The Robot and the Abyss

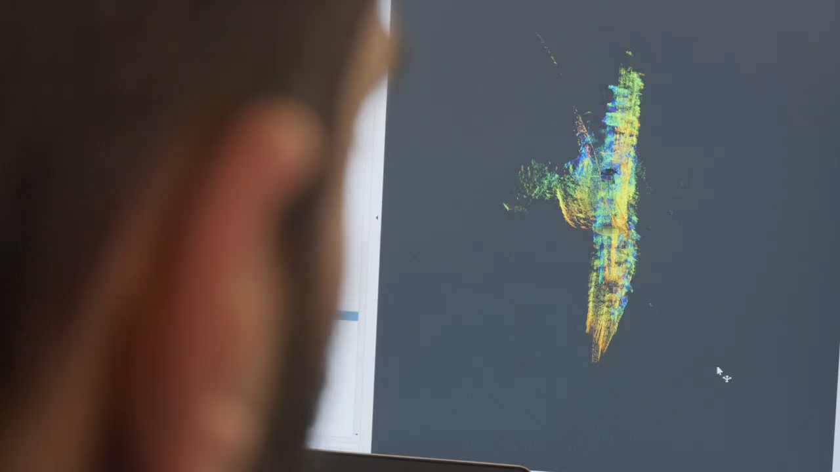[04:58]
On the monitors, we can see the mapped section, and in it, the position of the robot in real time.
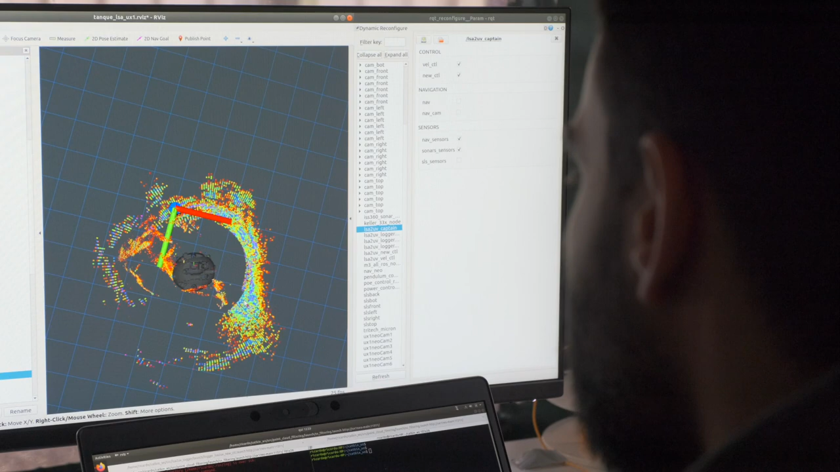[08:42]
There is no other option for navigation but to
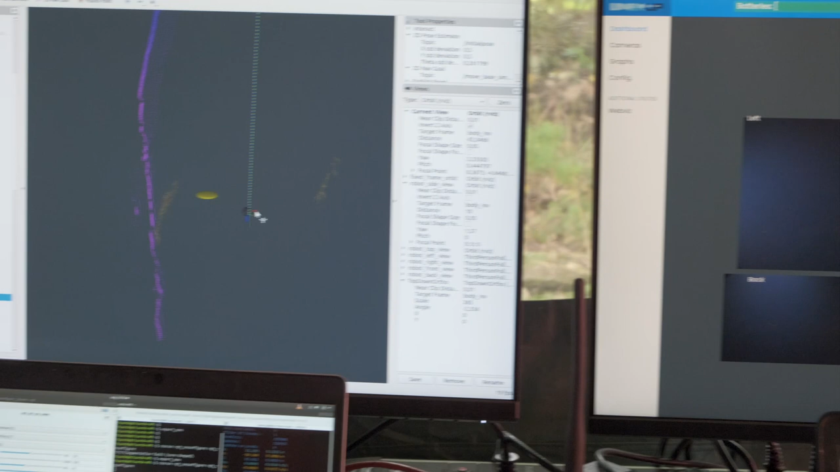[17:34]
The red alert sign on one of the monitors is indicating leakage.
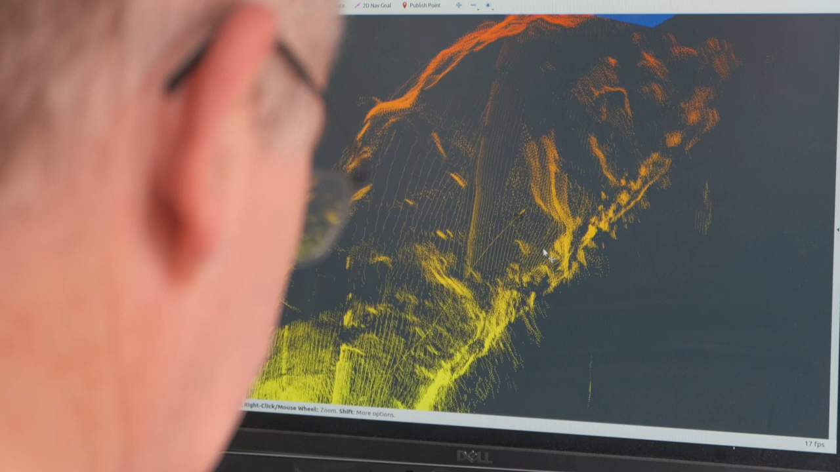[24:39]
Therefore, it can maintain safe distances from the walls, and its maneuverability is also exceptional.